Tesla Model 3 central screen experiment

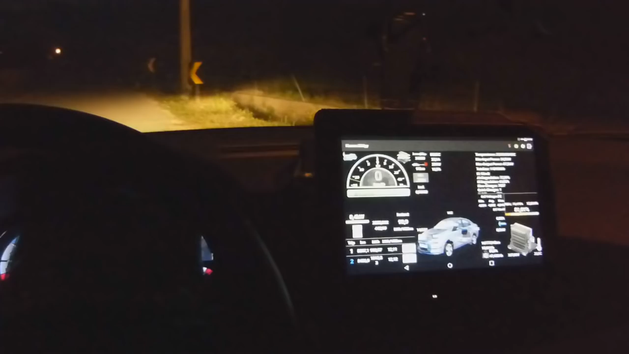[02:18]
All right, I have my traditional dashboard covered.
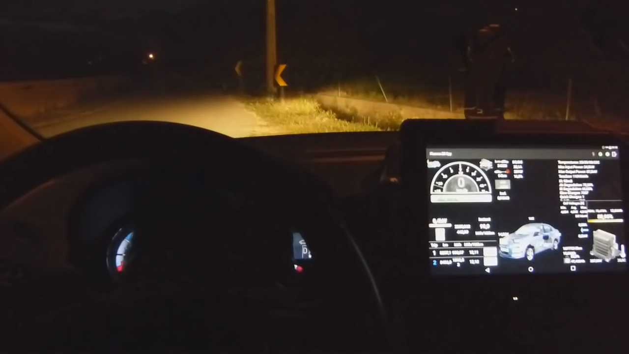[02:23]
Okay.
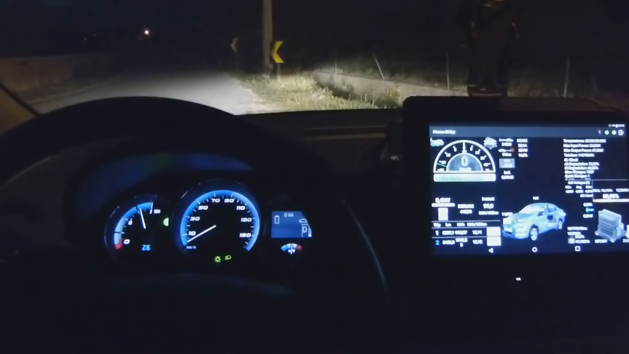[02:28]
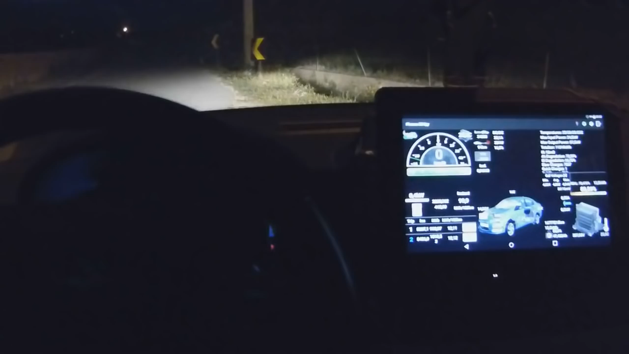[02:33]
And I have my speed here, top left corner of my tablet.